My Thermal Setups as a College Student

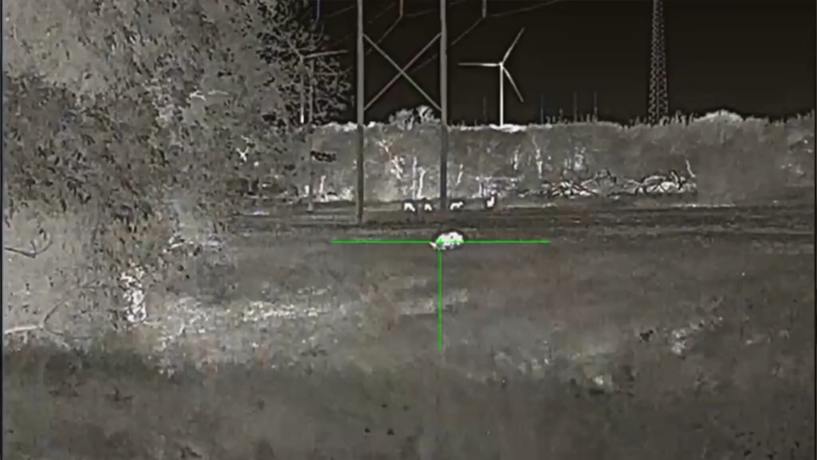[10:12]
I love that it records audio.
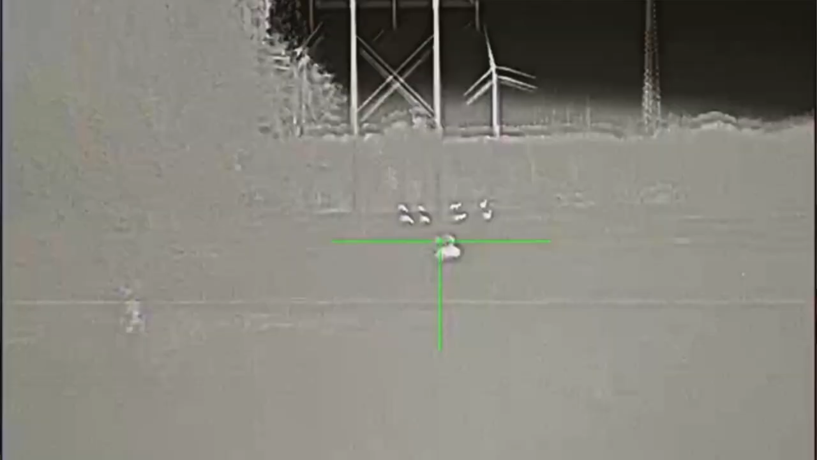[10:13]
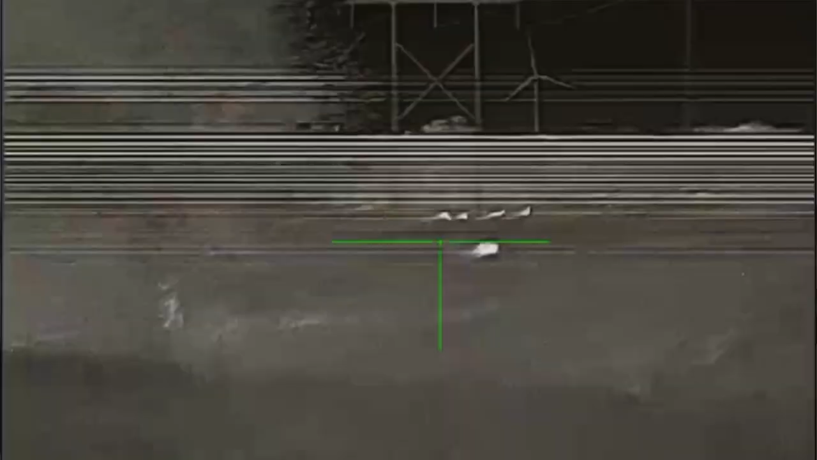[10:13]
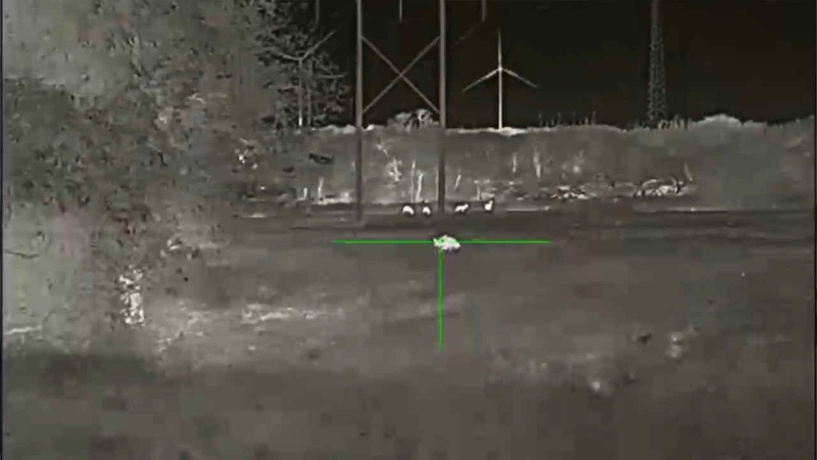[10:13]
I love how clear it is.
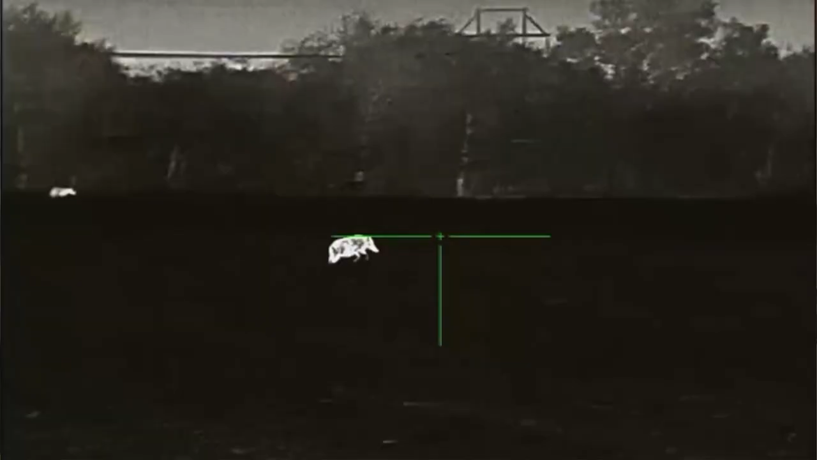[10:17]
I love that you can do three different profiles.
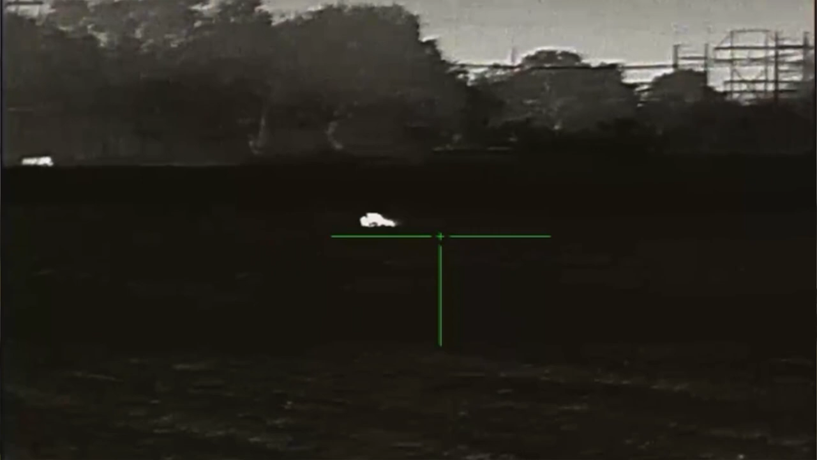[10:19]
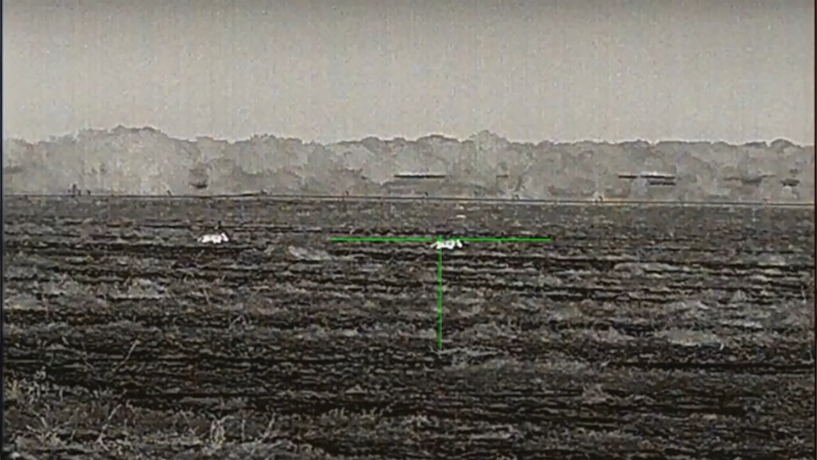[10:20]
I have it saved on this rifle, on my 5.56.
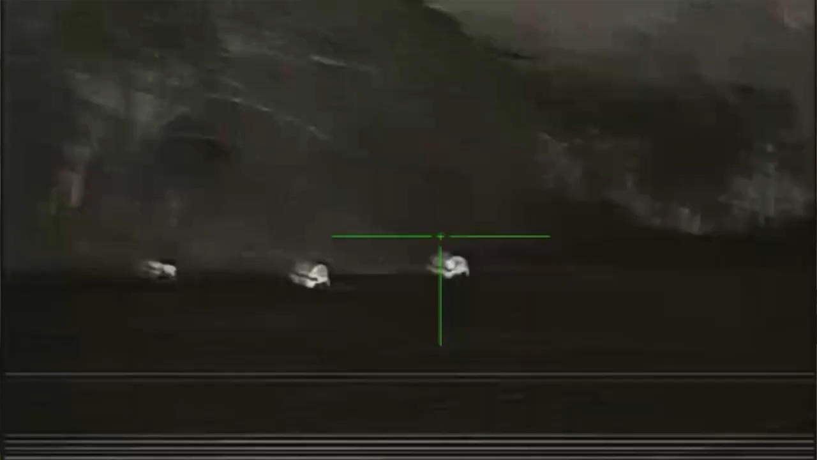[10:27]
The only thing I changed out was the mount.
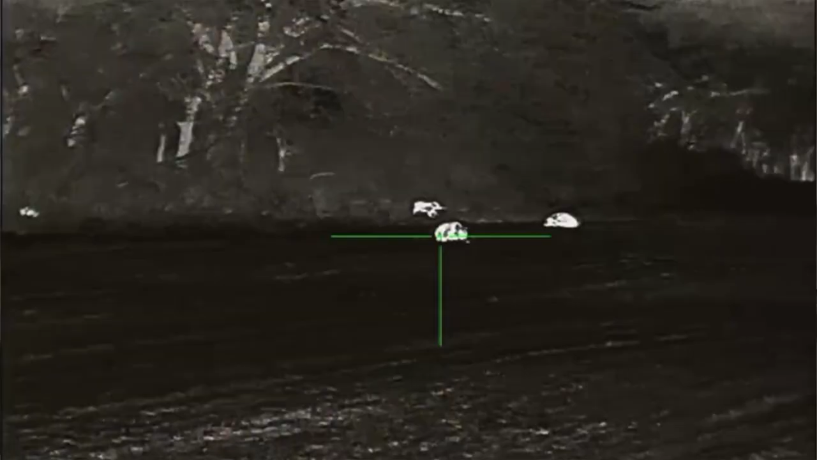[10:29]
It came with a more bolt action style mount, which I mean, I hope I can run a bolt action in the future,
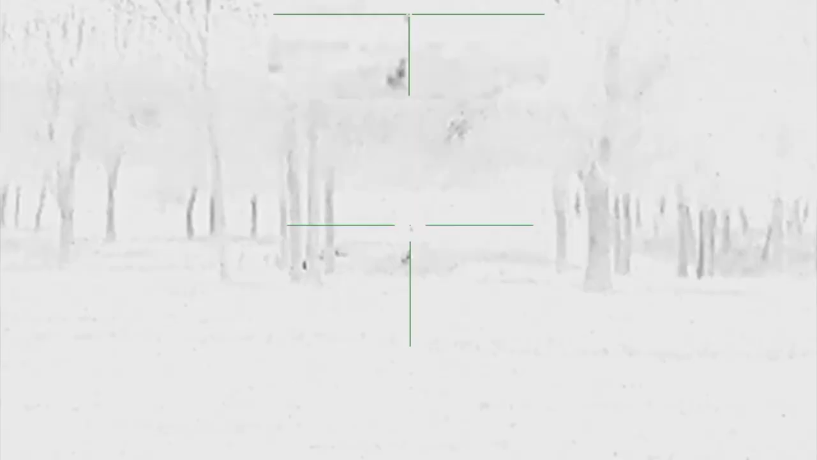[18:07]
This actually has 5 different profiles, so I can put it on 5 different guns.